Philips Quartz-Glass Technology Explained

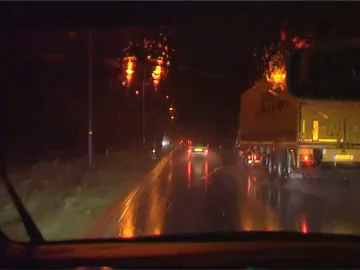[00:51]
Imagine what happens if just one tiny drop of water comes into contact with your headlighting unit while driving in heavy rain. Let's take a look how ordinary glass and quartz glass react to these rough conditions when just one drop of water hits the hot surface of the glass.